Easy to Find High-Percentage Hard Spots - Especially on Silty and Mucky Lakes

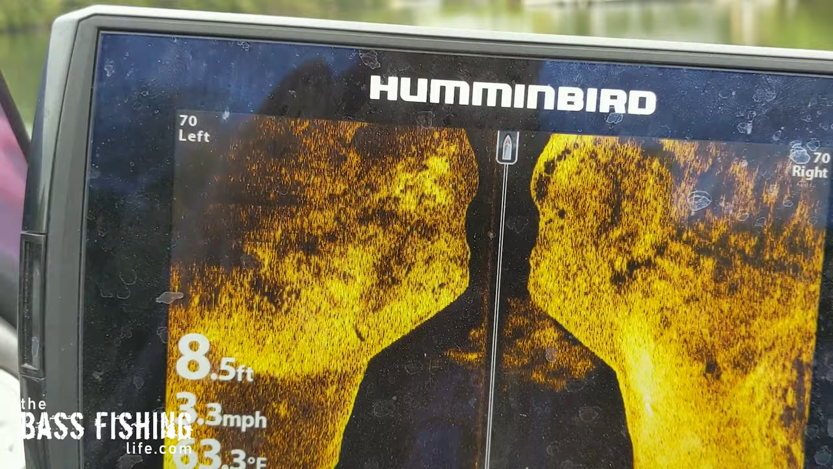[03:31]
On screen: depth 8.5 ft
when you can start to scan side
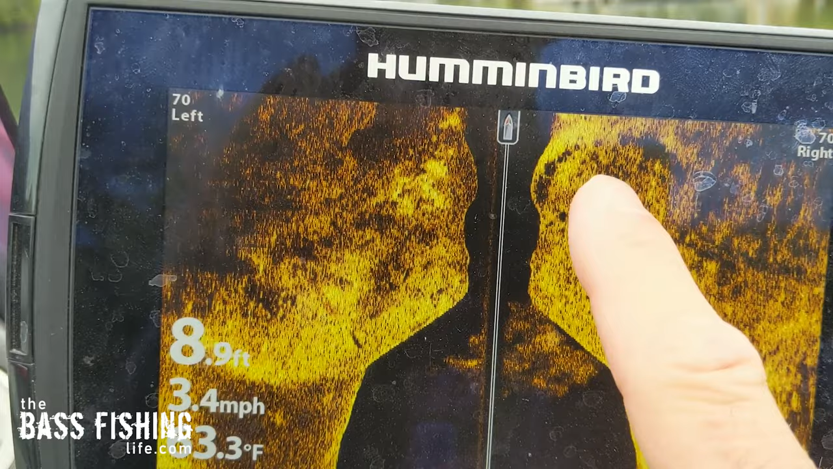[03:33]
On screen: depth 8.9 ft, speed 3.4 mph
scan and look for those bumpier spots those rougher spots